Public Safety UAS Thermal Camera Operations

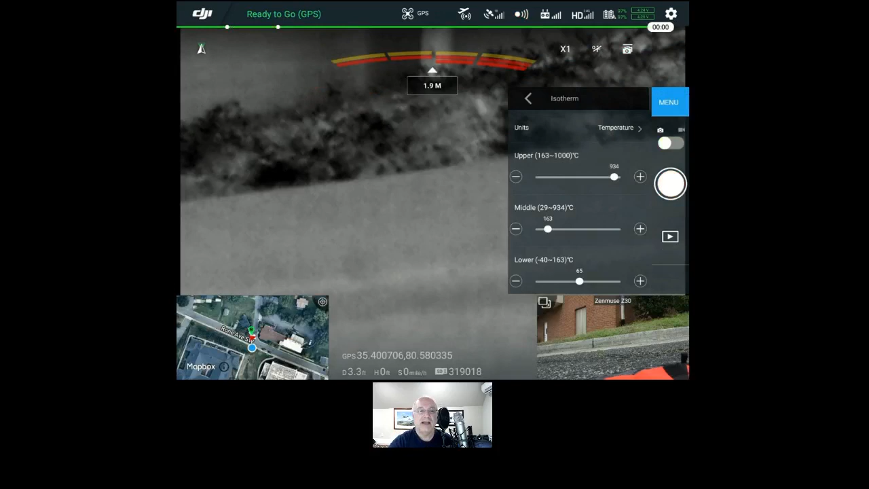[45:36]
And you can help your targets to stand out. So, one of my arguments about drones, especially flying on residential structure fires.
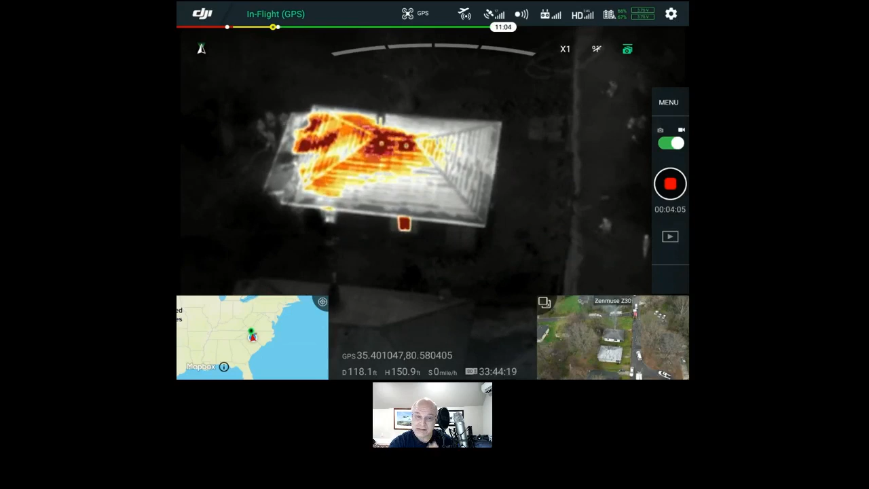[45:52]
You don't need me in the air to tell you the building's on fire. You know, it's kind of, it's interesting. But once you've done it a couple times, there's no need to fly. Flying creates risk. Risk creates liability. And there's not a whole bunch of information.
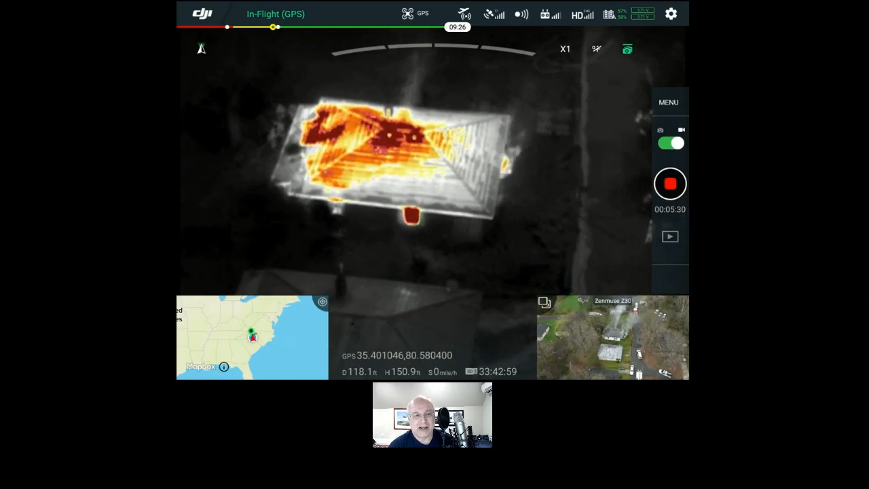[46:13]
Actually, there's no information that I can tell you that a firefighter on the ground, I can't tell you, or the first in engine couldn't determine. The house is on fire.
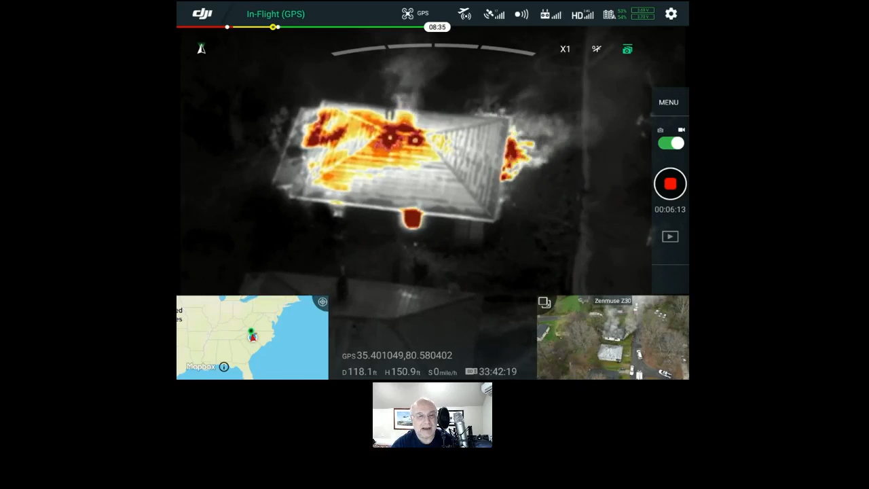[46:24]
But it's interesting to watch the thermal energy coming out of the right side of this structure. Now, angle of detection is very important.
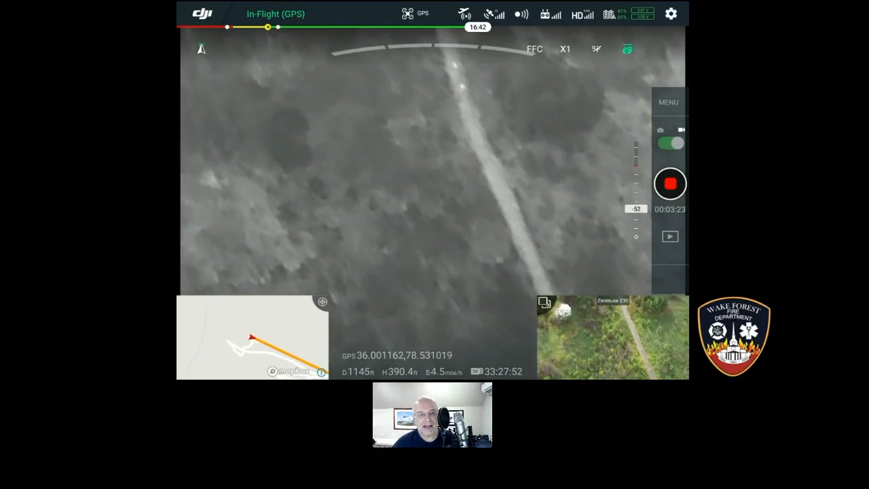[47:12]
There it is. It's the canine officer and the dog walking along the path. However, watch as the angle changes. It's going to get more steep, more direct, and watch what happens with our image here. So, we're at 52, 61. Okay. So, now this is the ice fire palette.
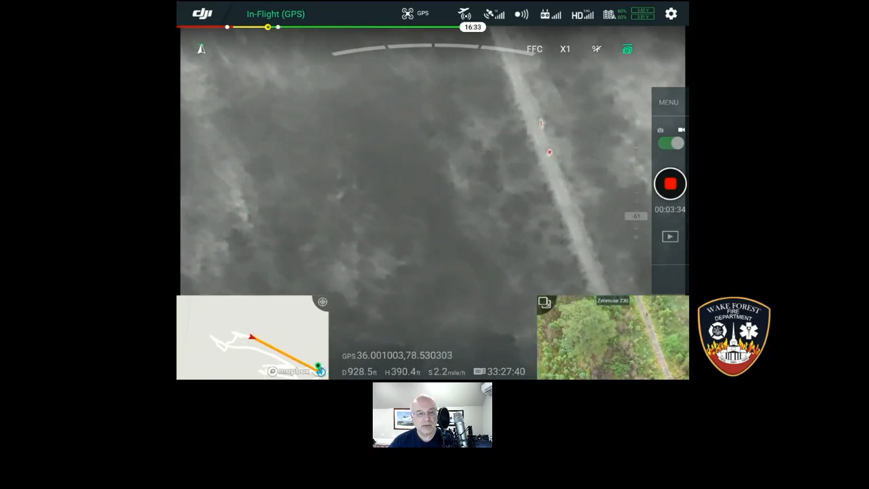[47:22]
So, it really helps it to stand out. But what is one of the big problems that we have with a more direct angle? You're looking more and more through a straw. So, at a 45 degree angle or less,
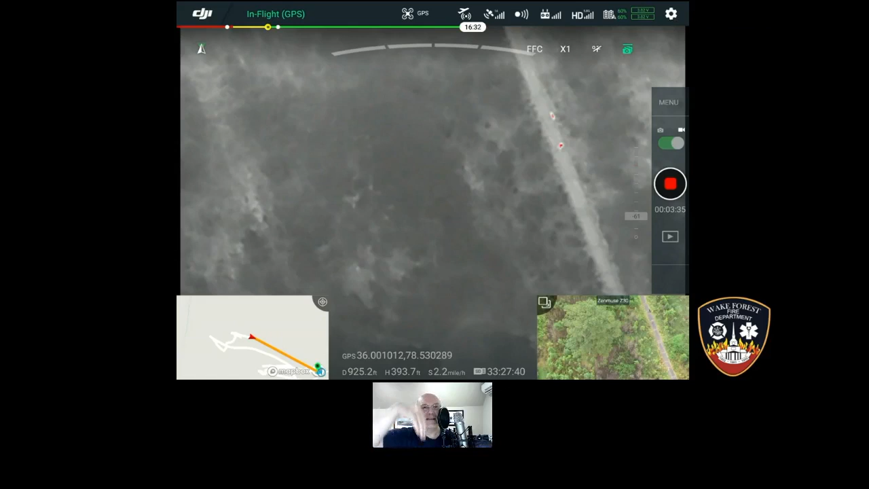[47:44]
you can see more of the area out there and it gives you more context and overall impression of what you're seeing. And the tighter the angle, the more direct, the less you're seeing. And so, it is not good for just searching, looking down at the steep angle. But it does give you much more information once you locate a target you want to pay more attention to.
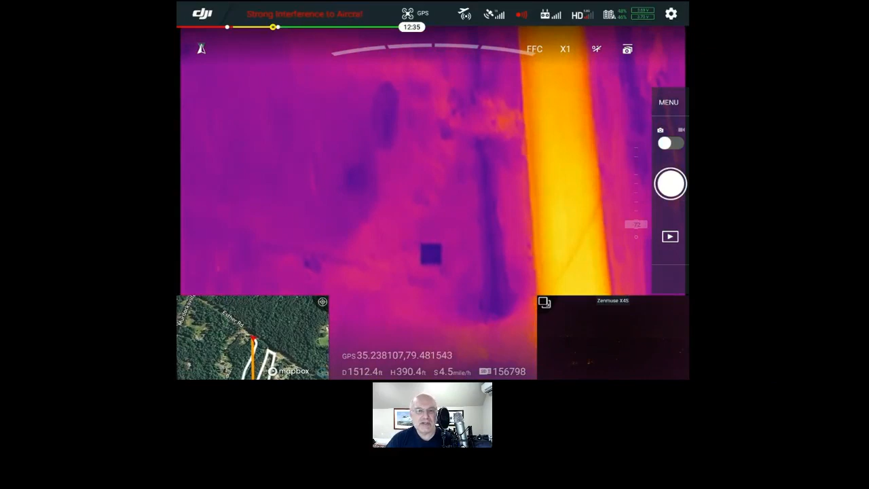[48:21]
So, you can have a thermal palette and you can change it, but really what happens is the camera is giving you
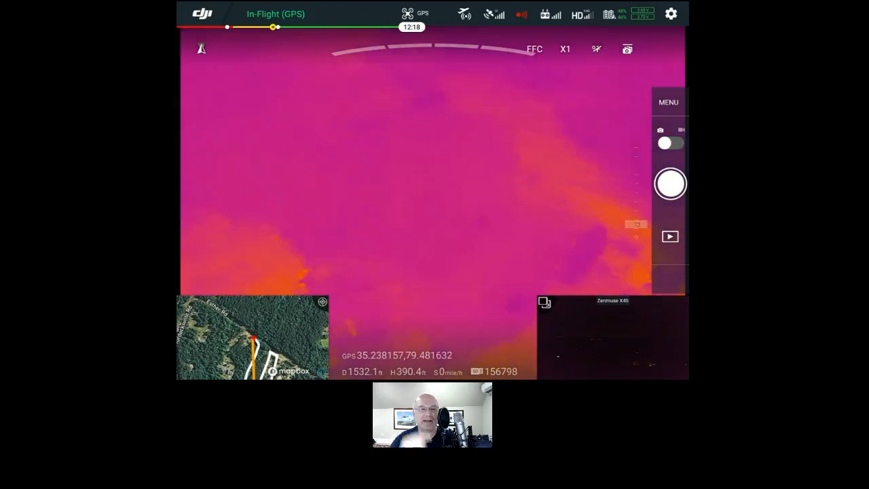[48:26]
information that the human brain has to interpret at this time.
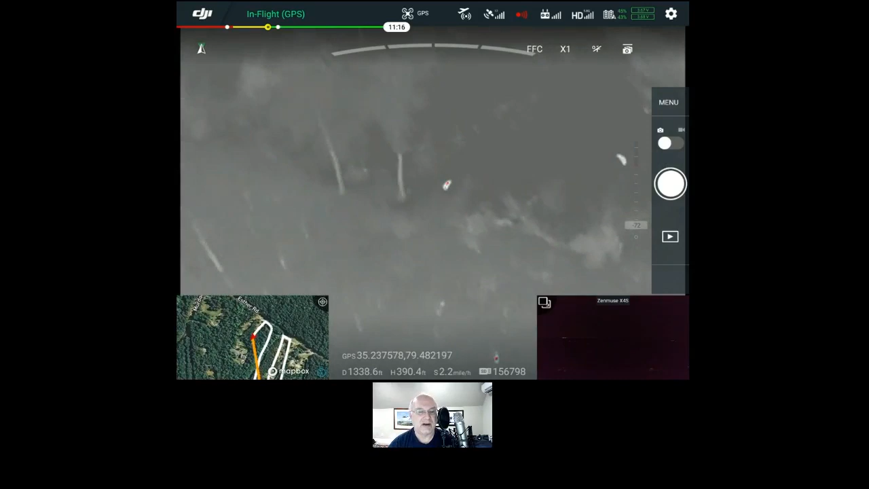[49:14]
And then those are either going to end up being sheep, I mean cattle or horses, but it takes a moment to stop. And you got to try to figure out how we had a missing person situation where the person went and their favorite thing was the horses. And we actually found him standing next to a horse.
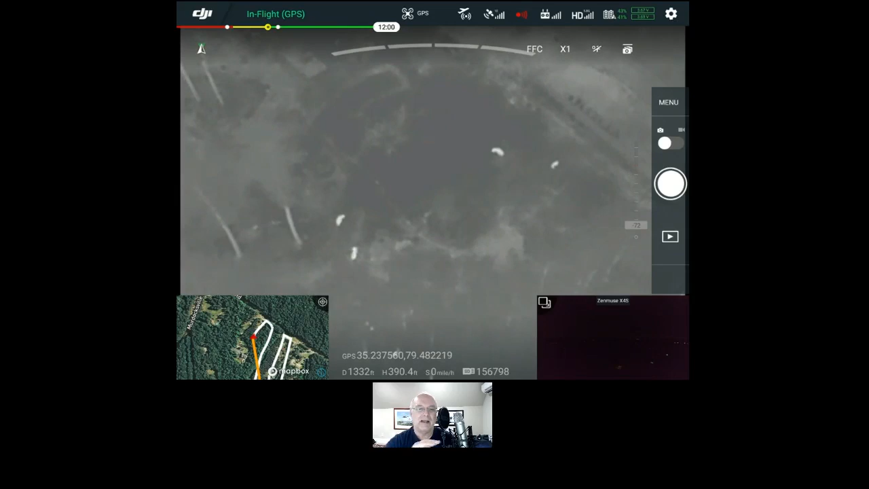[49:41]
So you cannot just rule out cattle when you find it. You have to try to nitpick your way through and see if there's somebody right there.
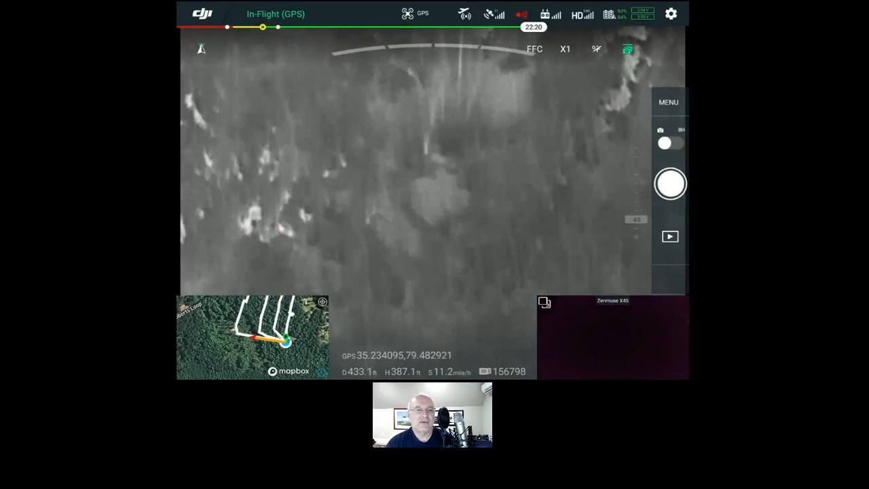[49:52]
As I said, without boots on the ground, targets are really hard to tell. This is again the missing Alzheimer's person search, doing a structured grid search, and we see lots of hot targets that are out there.
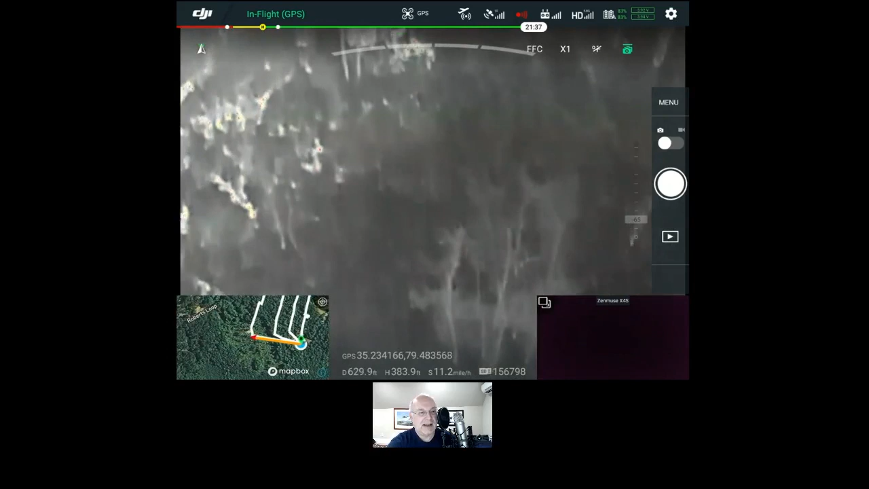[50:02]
The thing that we just passed and you see in the left side of the screen that's alerting to the ice fire pallet is water. So standing water retains a lot of heat from the day and
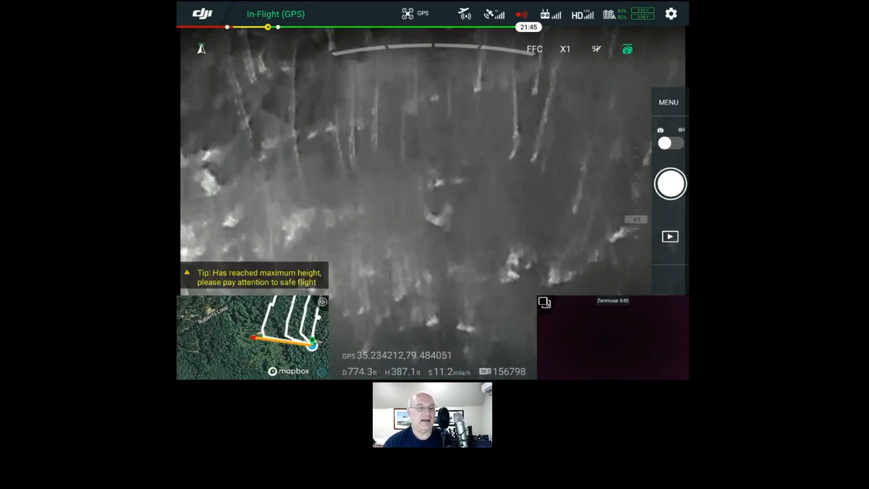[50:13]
it just totally floods your field on exactly what you're looking for. Because at nighttime, at least in early summer, late summer,
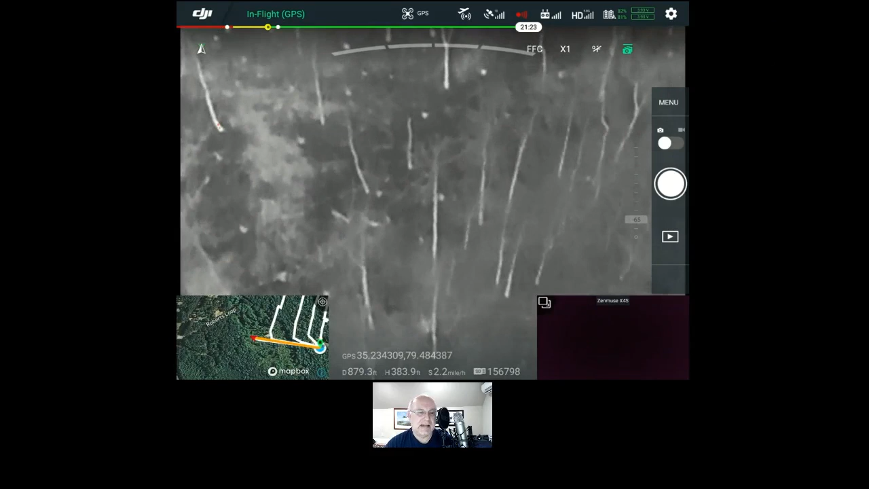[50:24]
it is oftentimes be the temperature of a human body. It becomes impossible to tell what the targets are unless you can get something that's moving.
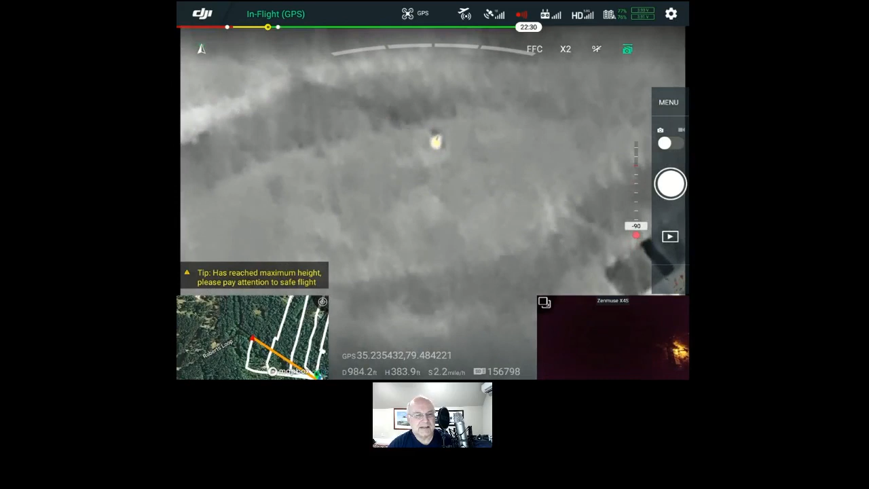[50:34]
This is, okay, so this is a common situation. So you come across, you're looking for a missing person and you come across what in the center of the screen here looks like a really good target. And unless you're looking on a somewhat big screen, like I've used the Crystal Sky large monitor or something bigger with higher resolution that you might be feeding your image into, you could easily think that this is a human body, the person that you're looking for.